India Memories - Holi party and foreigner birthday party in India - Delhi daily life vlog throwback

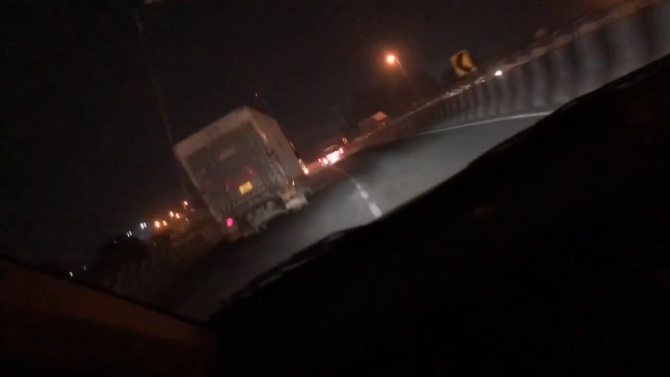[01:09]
Dangerous, yeah? To drive in dark. You yep. Can't even turn off the high beam, yeah?